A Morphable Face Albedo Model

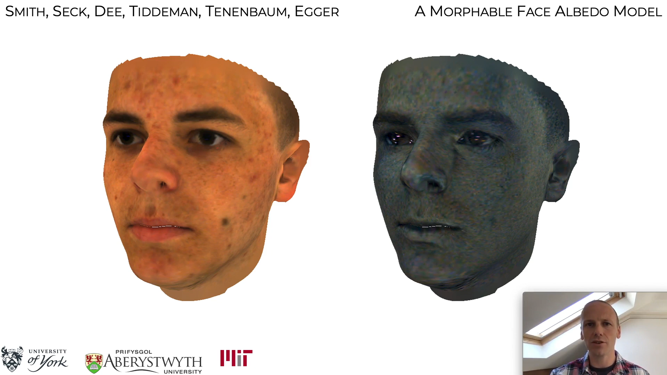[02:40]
This provides us with seamless ear-to-ear complete albedo maps in dense correspondence via the template mesh. We augment our own data set with the 3D RFE data set of Stratu et al. This provides geometry and single view diffuse and specular albedo maps.